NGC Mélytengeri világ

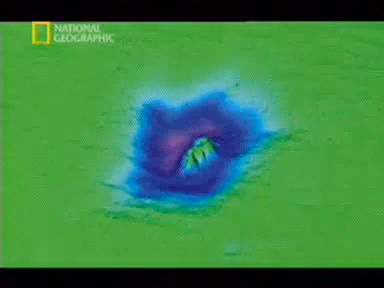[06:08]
Felfedezték, hogy különös alakzatok, a féle gigantikus kráterek borítják őket, melyeket hirtelen gázfeltörések nyomainak tulajdonítottak.